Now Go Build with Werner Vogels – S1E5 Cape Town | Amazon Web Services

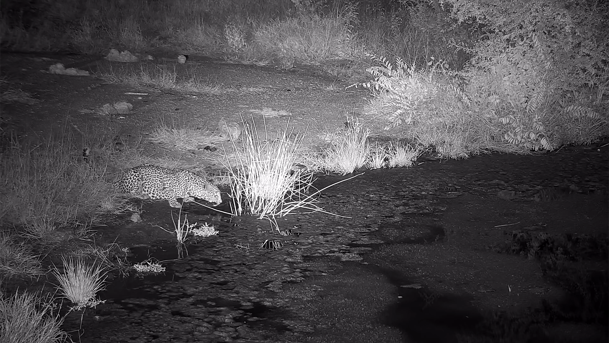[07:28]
We've, up to 50 meters away, you can see the vein on a leopard while it's drinking at a waterhole, which is amazing.
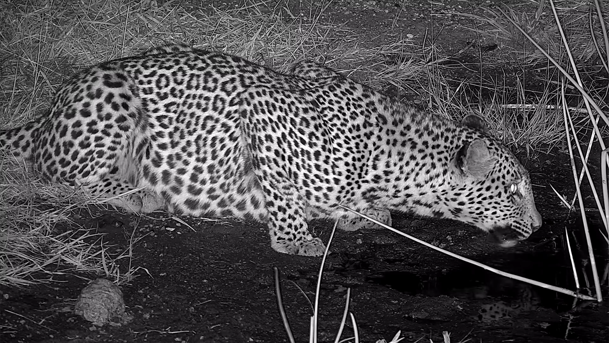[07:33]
And that's the kind of quality that we need to deliver to a global audience for people really to sort of get that feeling and make that connection.